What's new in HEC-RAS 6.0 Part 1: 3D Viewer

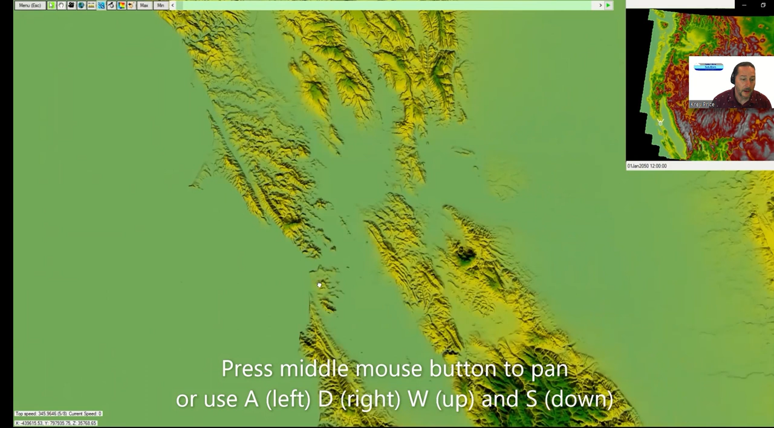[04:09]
i'm using the middle mouse button here to pan around or i can use the keys a d w and s to move up and down um that's uh you know still looking straight down on this one i'll show you how to add some keys to rotate it but the
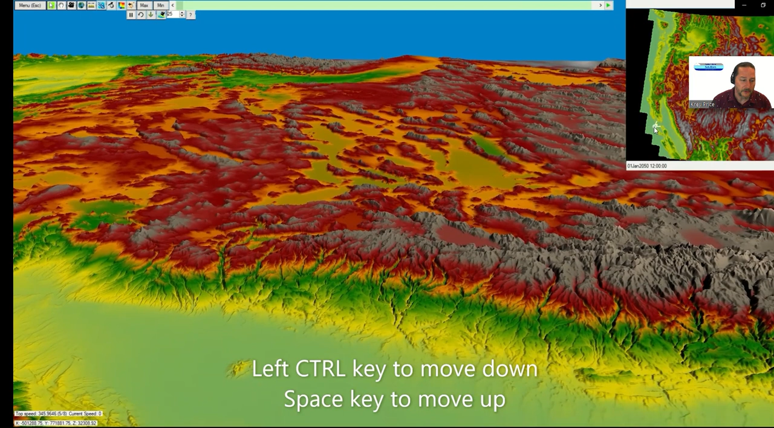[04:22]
default also has the left control key to move down in elevation and the space key to move up so that's
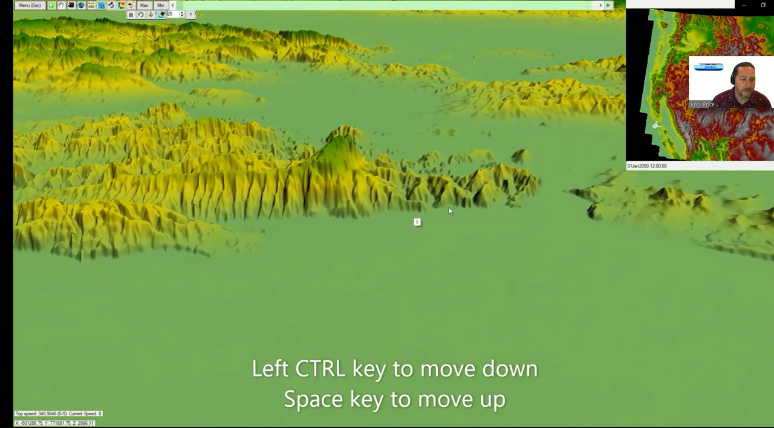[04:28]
um this this model right now doesn't have any water in it you don't see the water but i'm just now following the flight path so i clicked on the button to start that flight path turn it around and heading back out to the ocean so with that then um i
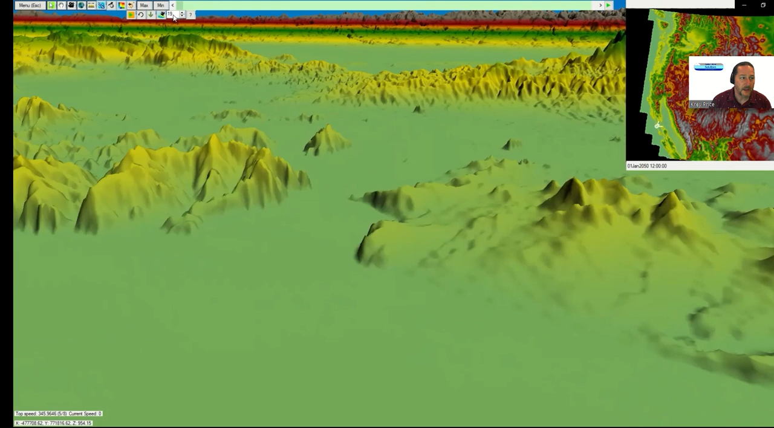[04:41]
can change with my middle mouse button if i hover there over the number i can change the angle and that way i can see the horizon as well so i'm going to restart this one again and play this um it's going a bit fast but i can use the left arrow key to slow down use the right arrow key to speed up and you can see in
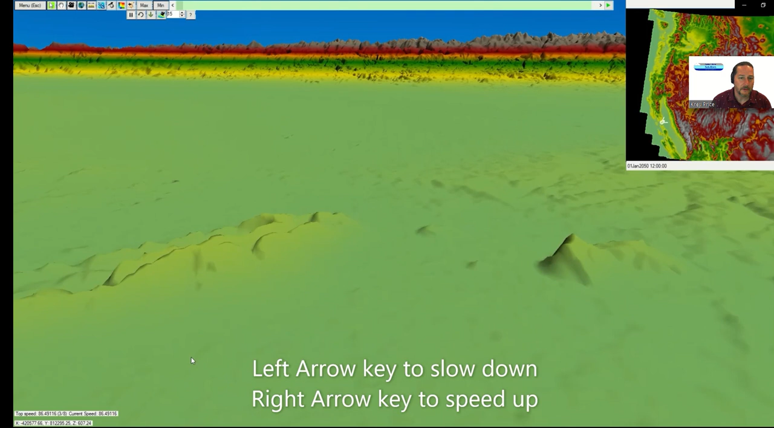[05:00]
the inset map here where we are as we turn around um as as i turn around here i guess um you know now i'll bring some water in just by taking the animation you know the scroll bar there and moving it
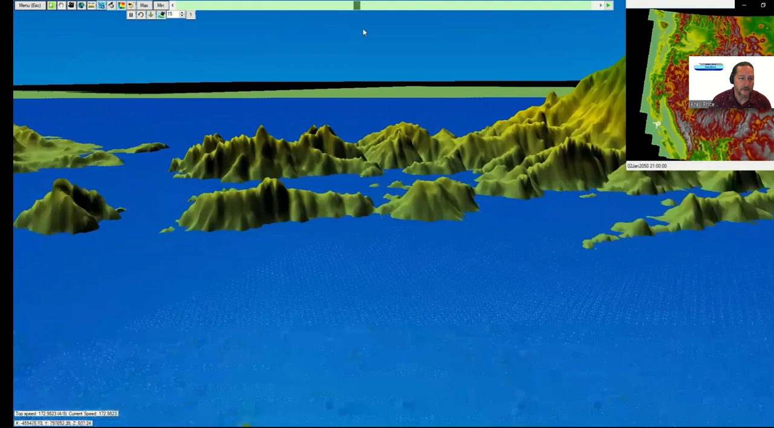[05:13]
um then you can see the water come in and lapping at the uh on the hillsides um so if i drag that scroll bar you can animate the results i'll do this again restart it come in and kind of chase the flood here with my flight path so the flood's coming in and then i'll just let it recede and just run it in reverse now you can see my graphics cards having
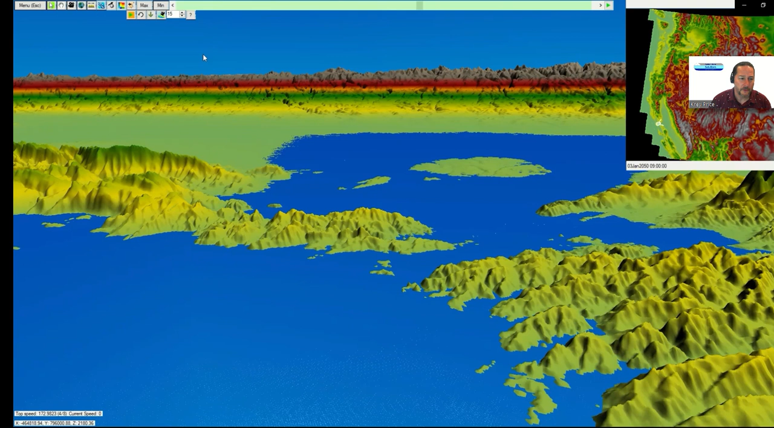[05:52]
show you at a particular time step here that we can turn particle tracing on uh again with the rendering here it's not coming out all that great but um yeah it's it's it's
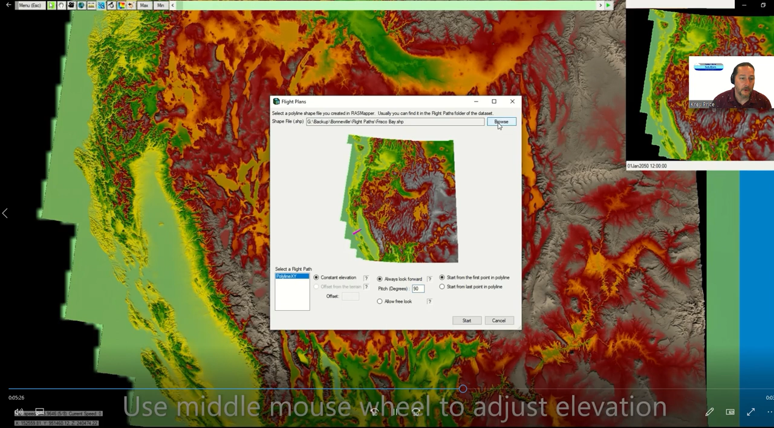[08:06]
it's going to default back to my old um flight path so i'm pulling grand canyon in here now i'm going to change the
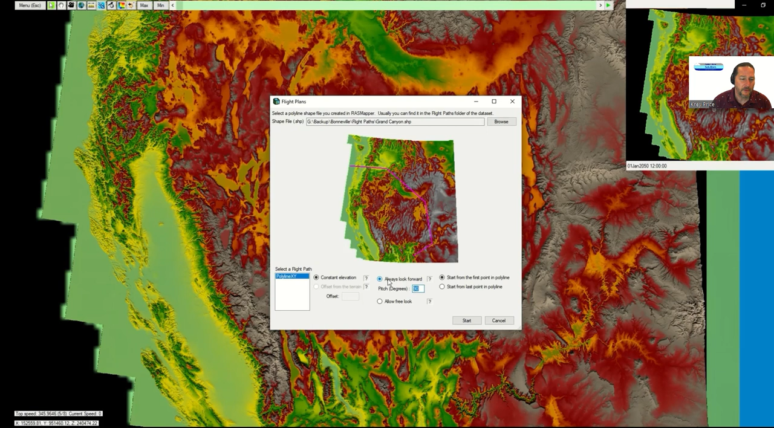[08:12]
pitch so it doesn't look straight down anymore it's not orthogonal and when i hit go it's back up to the high elevations again so i'm going to
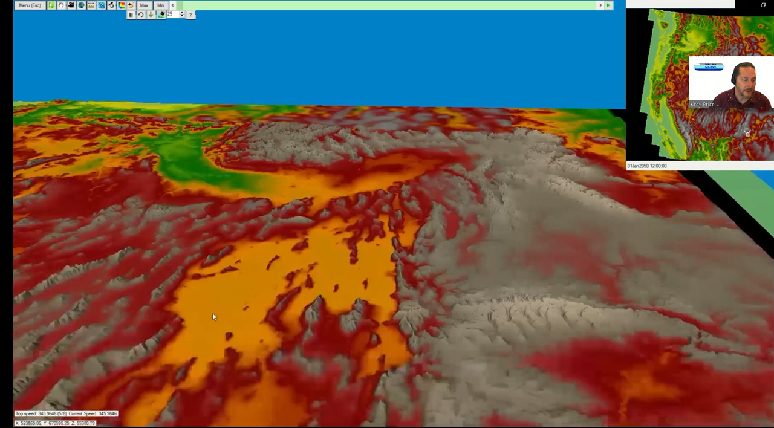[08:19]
use this time the control key to lower myself down um and to lower the elevation and um you can see here it gets a little bit jumpy but there's the grand canyon so we're flying over the grand canyon i don't have any water in this yet um but we've got some fun things we've done with grand canyon dams uh in the past i might pull some of those into some future models but let's now um as we come across here um you can you can see uh where the water is going to go and then we'll turn the water on uh look at the five to one exaggeration on mount hood and
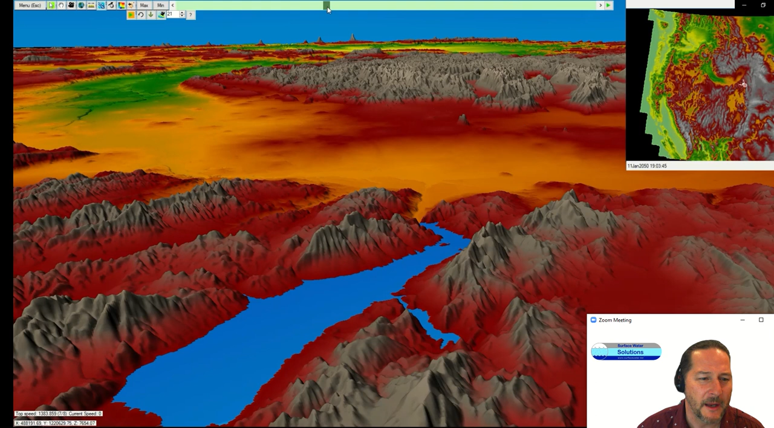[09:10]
out where it's flooding here um i'll back this up just a bit and you can see i've put in a couple hundred meter high dam there along the snake river and then let's let it breach it'll do it pretty much instantaneously and then off it goes uh all the way down the the gorge and then it's um if we start playing this here you'll see if i
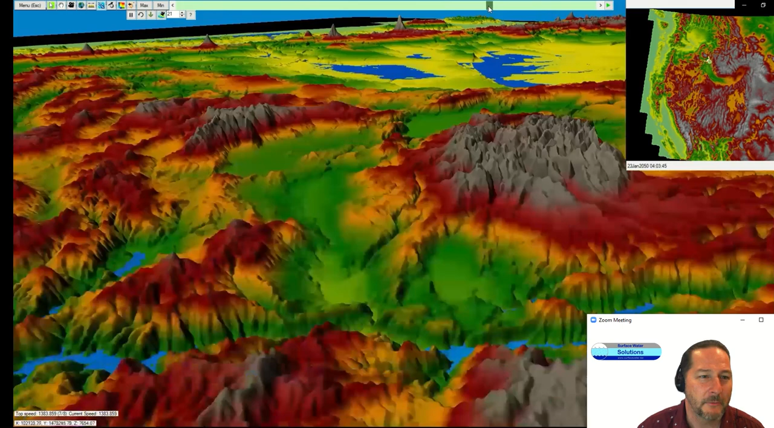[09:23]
chase this flood it actually floods up the willamette valley as well up to eugene i think the
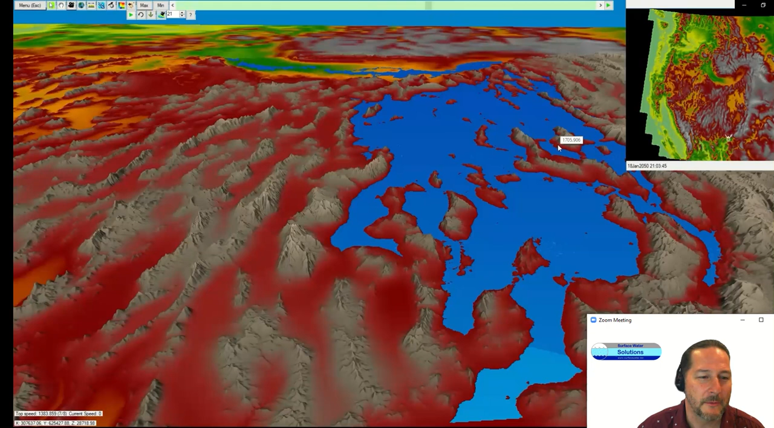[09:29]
way the missoula floods did maybe we can get chris to do an animation of the missoula flood model as well um the particle tracing in here let me just zoom in on this area here and you can see this is where the breach occurs um if i if i'm doing the entire model
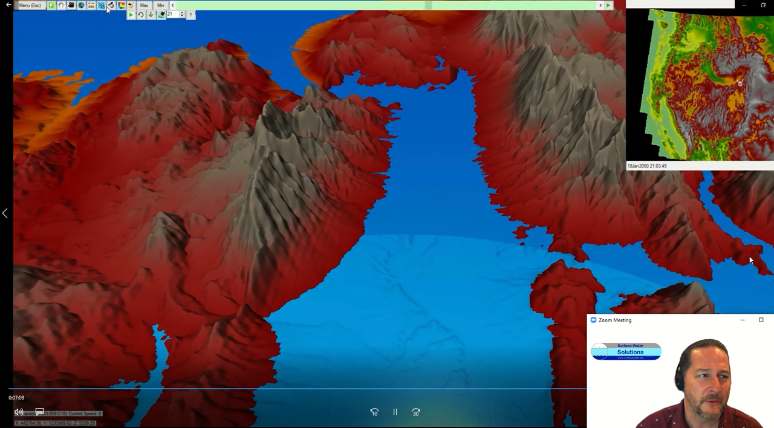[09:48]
the particle tracing doesn't really do very well um i'll turn it on here just so you can see what's happening um the it's you know it does it in pieces um it's it's
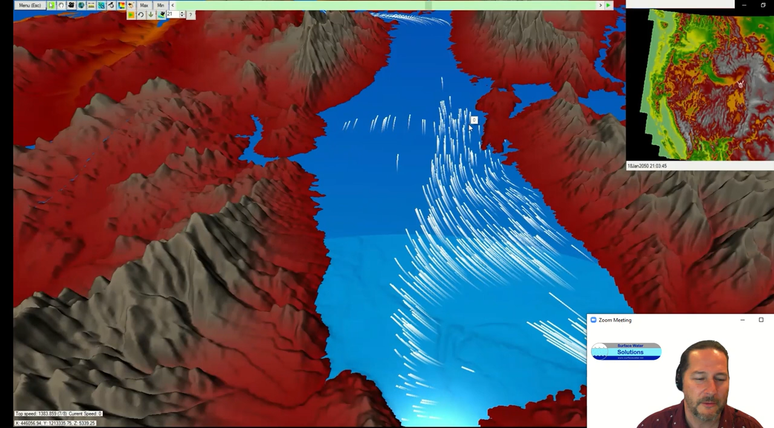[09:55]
kind of cool you can actually see some transparency there in that part of the uh the the water but anyway um we'll come back out now this is
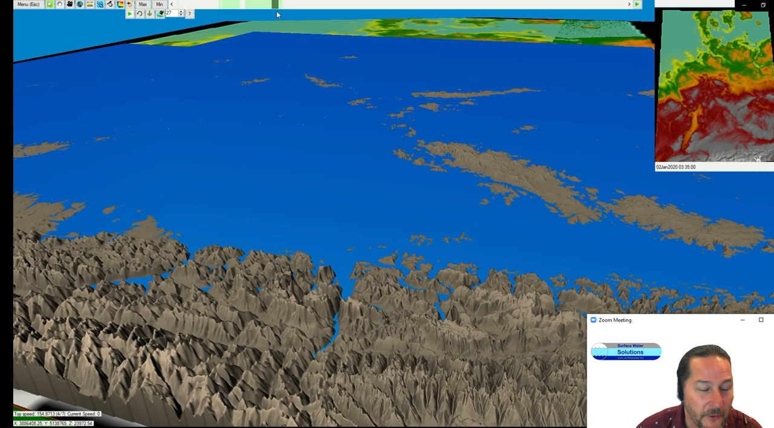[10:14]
moving over to europe you can see the inset image here of uh germany um and in this case i've brought in this massive tsunami um that comes up and hits the alps it's only 800 meters high uh but that's what it takes to get there now i can i can view this uh again in uh the 3d viewer
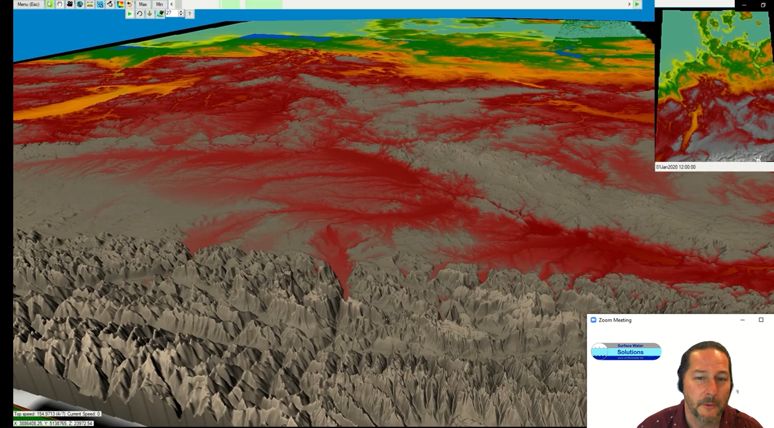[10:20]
but um i'll just show you an issue here see there i've got that flight path there um let me go back to razz mapper and you can see the